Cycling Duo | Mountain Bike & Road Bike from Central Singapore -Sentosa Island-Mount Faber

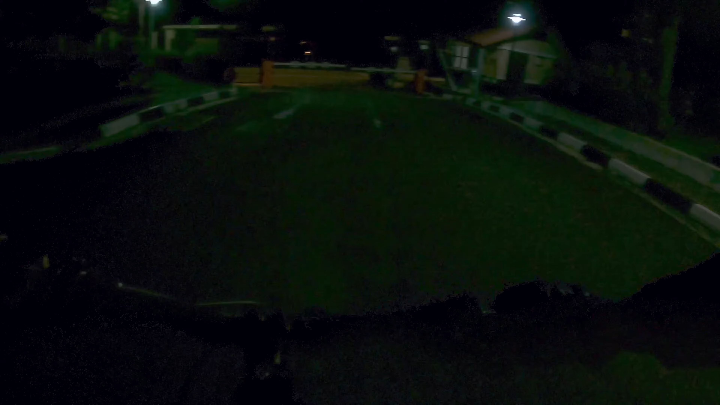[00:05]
Kan kau depan tu kena silang je kita masuk lubang.